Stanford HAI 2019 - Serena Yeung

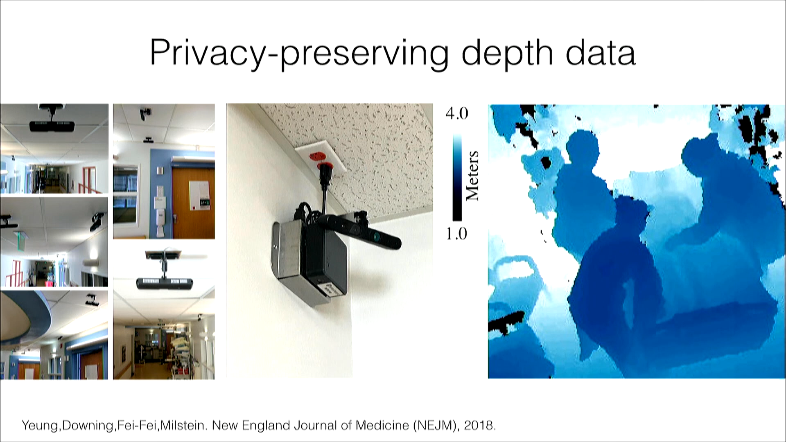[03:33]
We used privacy-preserving depth sensors, which collect silhouette-like images based on distance to the sensor. It's an example shown here on the right.